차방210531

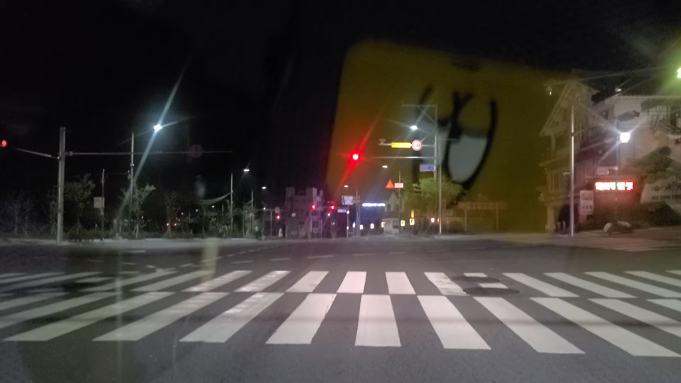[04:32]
저 밑에서 올라오는데 자가용 하나가 남쪽에 도로 연수하는가 저 밑에 그 신호등에서 딱 글리가 있는 거라 나는 이제 계속해서 오고 있었고 저놈 차가 빨리 못 가서 저래 신호등이 걸리나 내하고 차이점이 엄청나 나는데 이래 생각해서 앞에 아무것도 없는데 그래 저 밑에 신호 딱 바뀌고 나서 이제